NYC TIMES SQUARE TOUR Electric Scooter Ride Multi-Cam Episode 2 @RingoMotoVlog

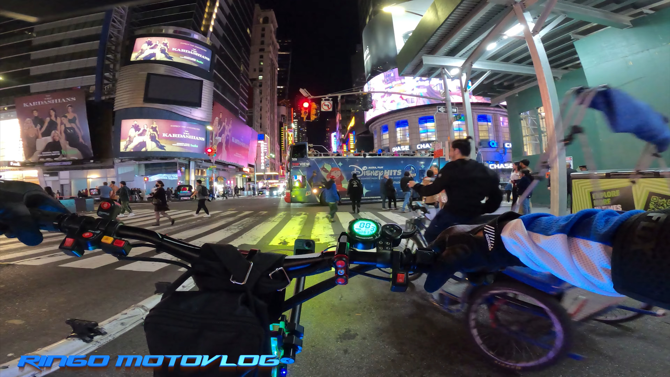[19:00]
So we out here right now, 42nd Street, West 42nd Street right now.